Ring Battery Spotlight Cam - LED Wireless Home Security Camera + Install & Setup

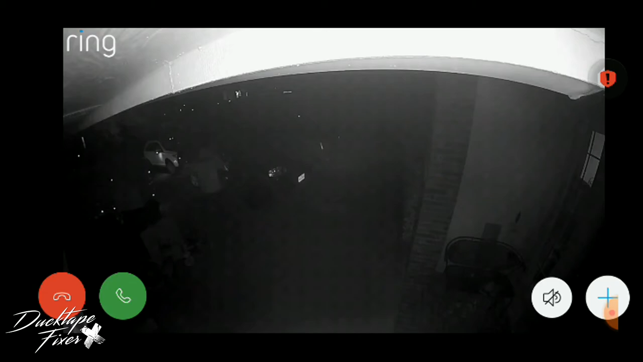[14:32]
That night vision is a little muddy as far as clarity, but that motion sensor catches it. So it's not really a big deal. So I'm going to leave a link in the description for this camera
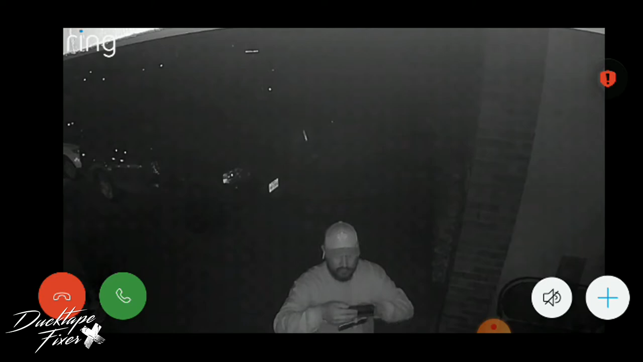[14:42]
so you can check it out yourself on sale right now from Amazon. Busted.
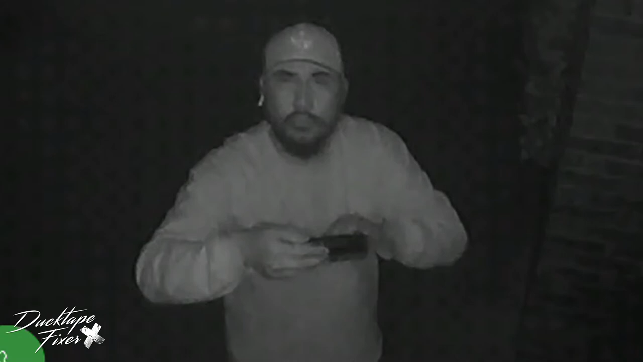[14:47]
So this is me walking up to the house and you can see my face a lot better. It's really bright here.